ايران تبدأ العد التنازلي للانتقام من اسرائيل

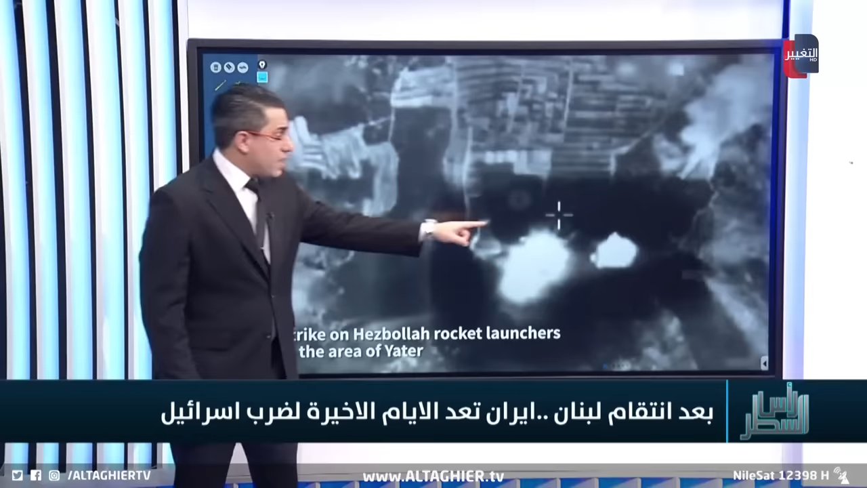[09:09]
صور من الطائرة الإسرائيلية وستلاحظ كيف أن صاروخا ينطلق إلى الشمال هنا يوضح لك أنها ليست نقطة عادية التي استهدفت وإنما هي نقطة لإطلاق الصواريخ أو قاعدة لإطلاق الصواريخ هي التي استهدفتها إسرائيل بعد الهجوم القادم من حزب الله اللبناني باتجاه طبعا العمق الإسرائيلي كما نلاحظ العديد
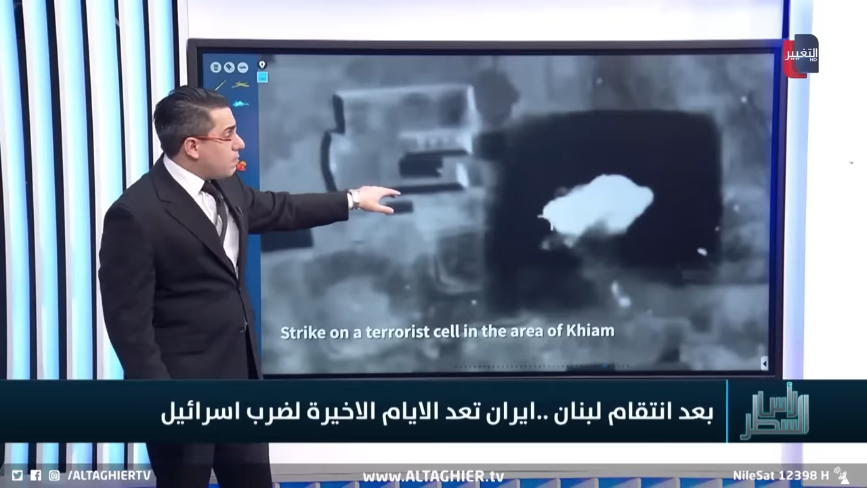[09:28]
من المواقع التي استهدفت إذا ما أخذنا علامات هذا الموقع الذي استهدف تلاحظ مما هو ظاهر من الطائرة الإسرائيلية هناك شكل مميز على